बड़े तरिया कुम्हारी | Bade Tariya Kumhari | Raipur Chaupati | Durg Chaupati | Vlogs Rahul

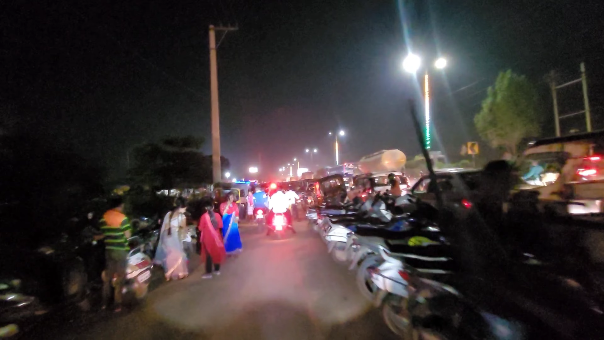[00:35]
पूरे गाड़ी गाड़ी चारो तरफ गाड़ी गाड़ी गाड़ी यहीं पर रख